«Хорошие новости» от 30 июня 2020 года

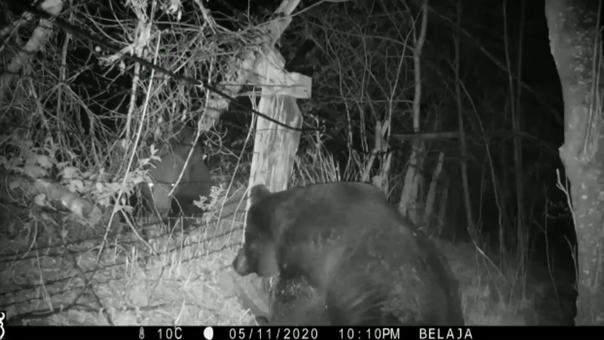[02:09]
Между двумя косолапыми соседями, живущими в лесу на территории Еврейской автономной области,
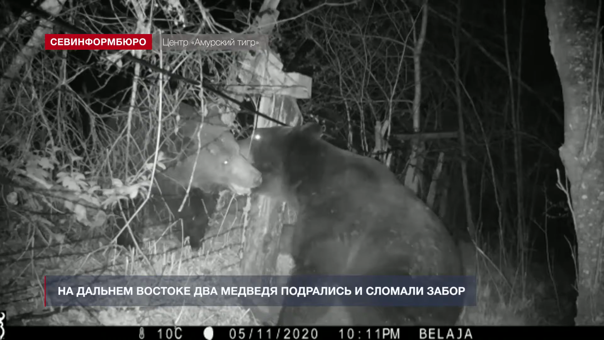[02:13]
возле российско-китайской границы, случилась ссора на бытовой почве.